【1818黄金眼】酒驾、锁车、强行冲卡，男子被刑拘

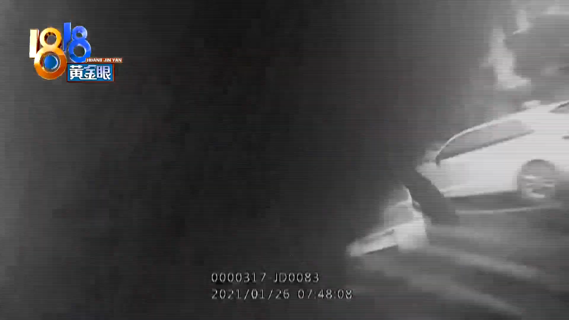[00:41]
场情况紧急民警立即展开追踪最终在西湖隧道里将车辆满下